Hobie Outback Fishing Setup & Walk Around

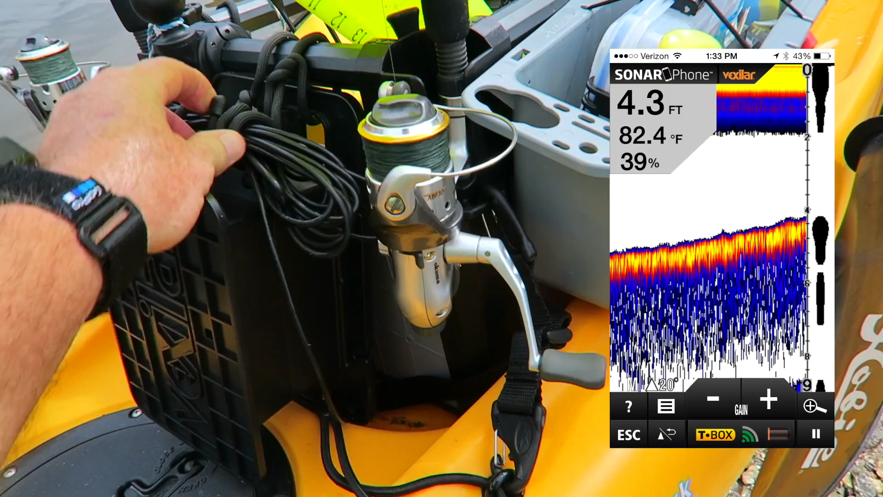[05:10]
On screen: water 82.4°F
But I've got this just simply attached to my H-Box back here. And here's my transducer cord. I've got all this tied up and neat.